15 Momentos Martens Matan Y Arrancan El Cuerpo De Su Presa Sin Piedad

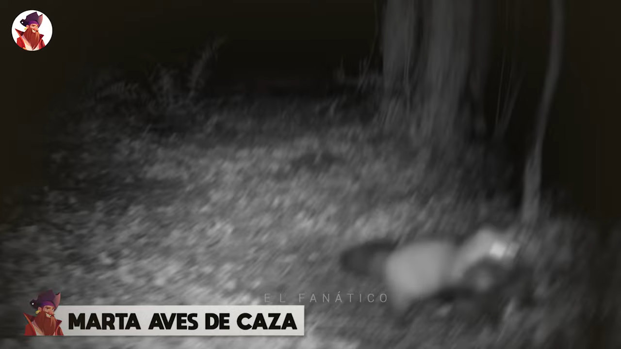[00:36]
15 Marta, aves de caza Un bisón rudo irrumpe en un recinto de águilas en el zoológico de Vancouver Y ataca a las aves rapaces Imagínese,
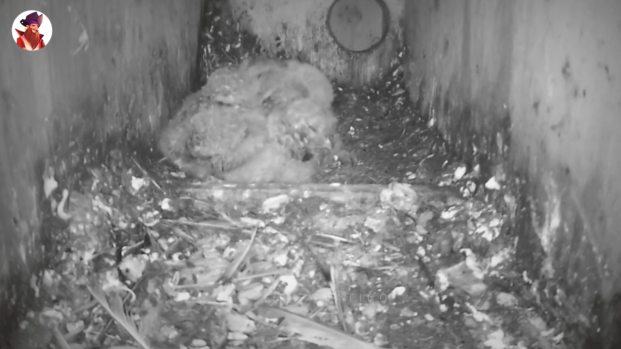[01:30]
con buenas intenciones Pero a veces sirven a los depredadores mejor que a las familias A las que se cree que están ayudando Una una especie de espada de doble filo y En este caso,
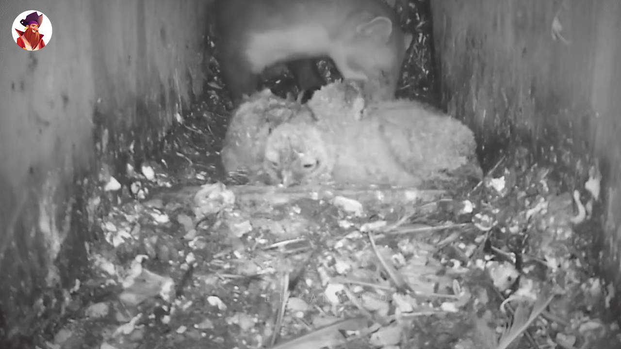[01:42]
una Marta se da un festín con unos cuantos pollitos Pequeños mamíferos como ardillas rojas
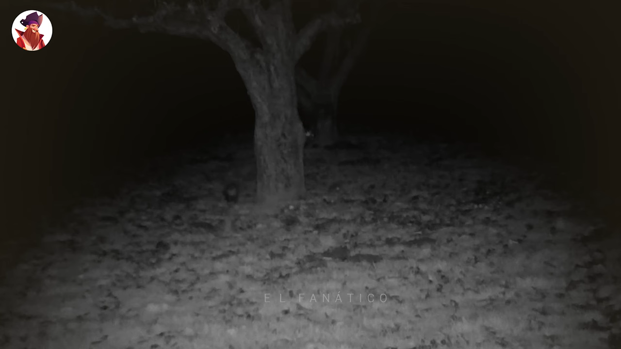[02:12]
él Probablemente buscando el lugar adecuado para esconderlo
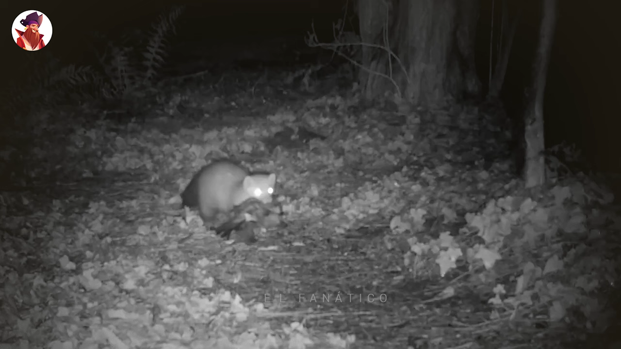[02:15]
La noche anterior fue la primera noche sin niebla años Y su dueño tuvo la suerte de atrapar a Whitey cazando en uno de los manzanos Martens atacará el nido
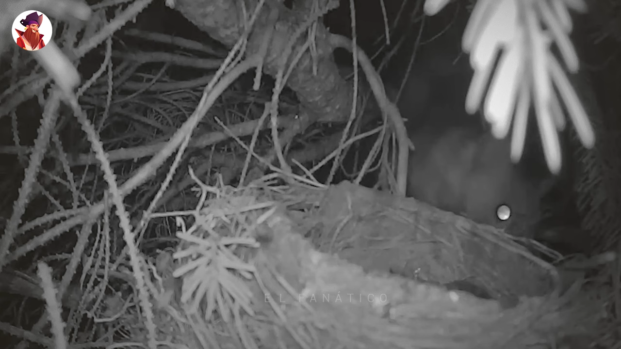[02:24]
de un mirlo cuando localice uno Esta mamá cuida a sus pollitos y se asegura de que estén bien Un poco más tarde, durante el anochecer Mamá deja brevemente el nido y los pollitos desatendidos Entonces es cuando una Marta se arrastra hasta el nido Mete la cabeza por la grieta Y empieza a tragarse los polluelos uno a uno Hasta vaciar completamente el nido Sobre el regreso del mirlo Ve el nido vacío y se
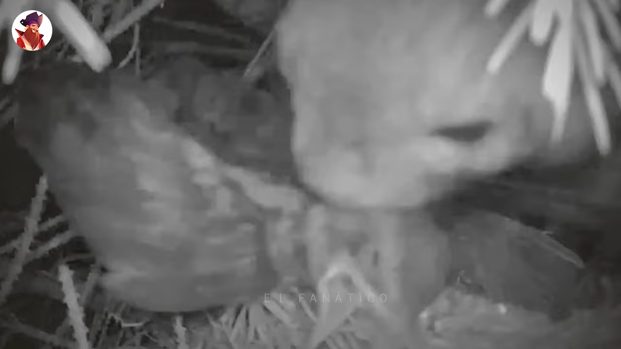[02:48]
queda estupefacta Tal vez debería haber conseguido una niñera antes de salir con sus amigas
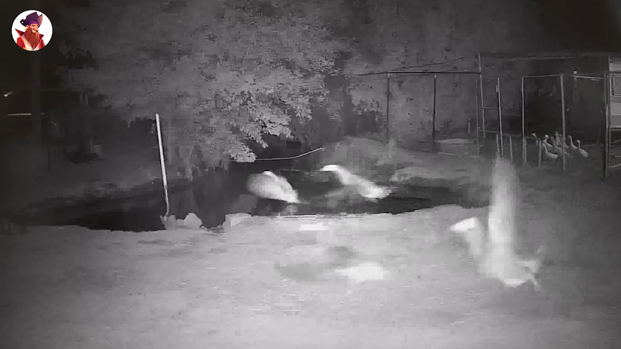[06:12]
impotentes Mientras el visón hacía un trabajo en su amigo Los gansos suelen ser agresivos y pueden lanzar un ataque Así que me sorprende que simplemente permaneció allí Supongo que consideran al visón un oponente formidable Y ninguno de ellos quería arriesgar sus vidas Al final, se alejaron mientras el visón terminaba el trabajo El martín pescador es un ave mortal Pero
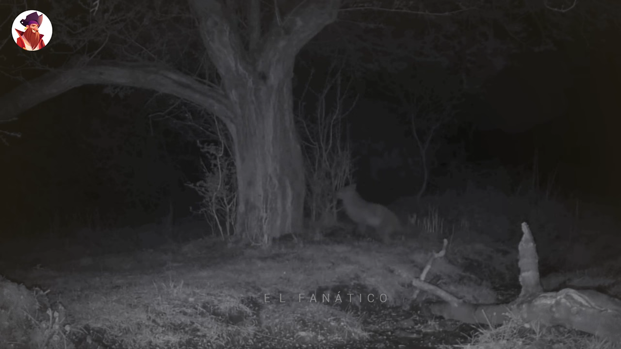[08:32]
Pero después de saltar varias veces para hacer el agarre El zorro finalmente decide trepar al árbol para llegar a la marta Pero es demasiado oscuro para saber si atrapó la marta Un zorro
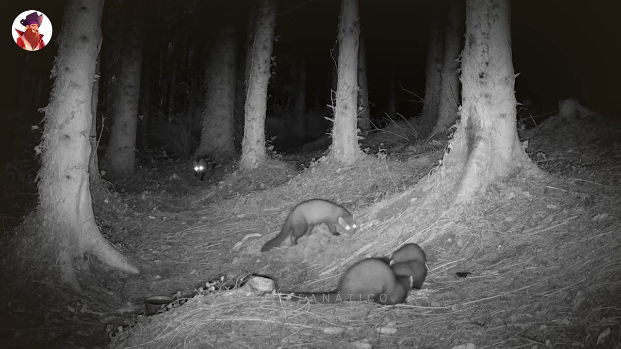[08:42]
sale corriendo de su escondite para atacar a unas martas Pero todas las martas se apresuran suficiente para dispersarse y evitar ser agarrado 9.
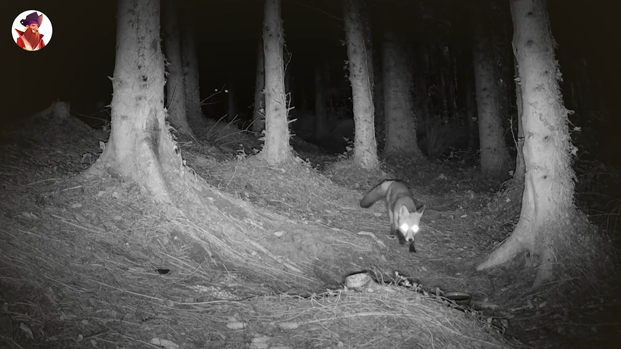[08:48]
Marta buese gato Cuando una marta entra sin
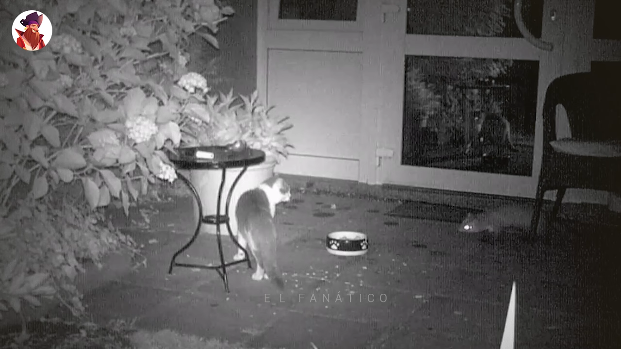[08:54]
autorización en un patio trasero residencial El gato de la familia no está muy feliz Pero él no ataca a la marta En cambio, es el intruso el que salta sobre el gato y lo asusta
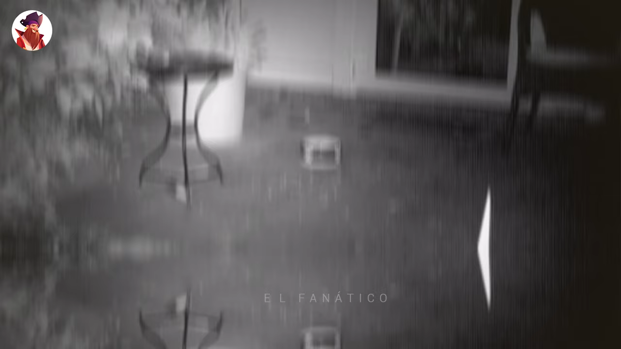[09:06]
Sacrificándose a sí mismo en el proceso también Otra marta viene a robar la comida de este gato Y cuando el gato lo ve,
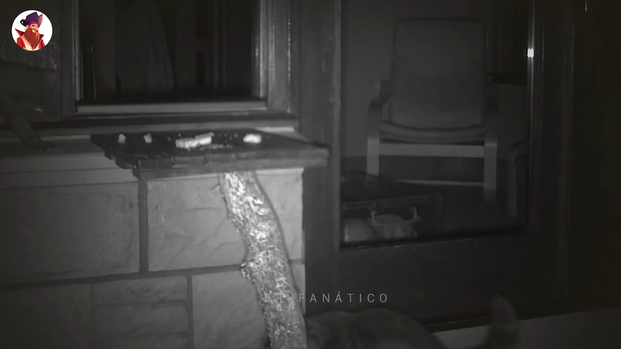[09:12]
trata de golpear al gato marta con sus patas Pero la marta se aleja Y ambos animales se salen del cuadro Esta marta y este gato se buscan en la oscuridad
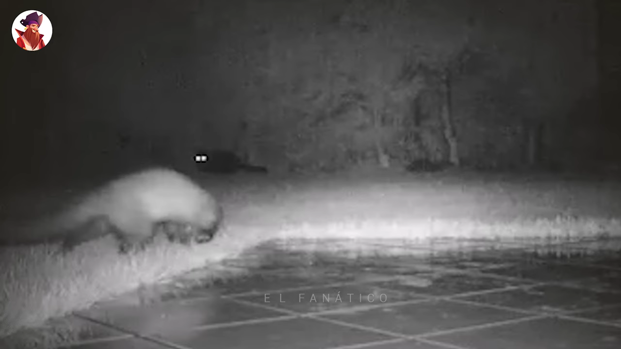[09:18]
de la noche Ambos animales aparecen en el cámara Pero no al mismo tiempo Esto casi parece una comedia de situación con
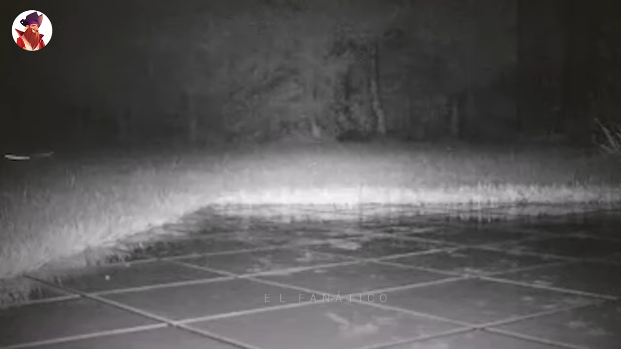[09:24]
ambos animales Buscando entre sí Y la audiencia puede ver esto Pero no tienen idea de dónde está el otro 8.
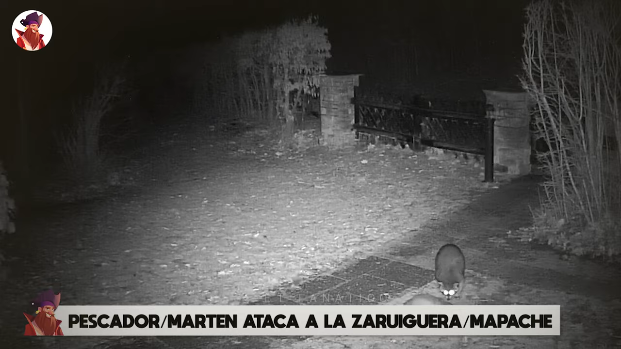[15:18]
mapache Durante una noche de invierno Un pescador corre hacia un patio trasero Y ataca a una zarigüeya
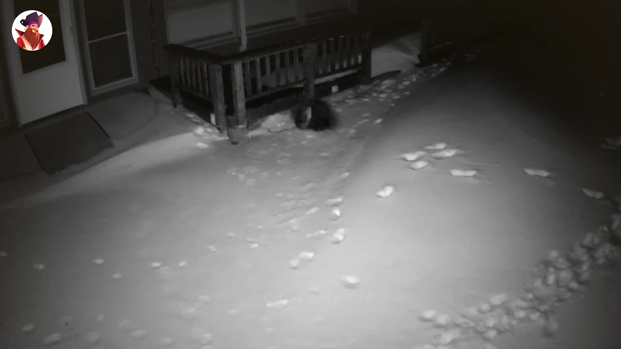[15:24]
La zarigüeya es mucho más pequeño que el pescador Y cuando el pescador viene cargando La zarigüeya no sabe qué hacer Excepto acurrucarse con miedo El pescador mata a la zarigüeya sin problema Una marta intenta molestar a un mapache gordo Pero el mapache no acepta ser empujado por el marta mucho más pequeña El mapache se mantiene firme Pero no ataca a la marta A menos que la marten lo ataca Tú,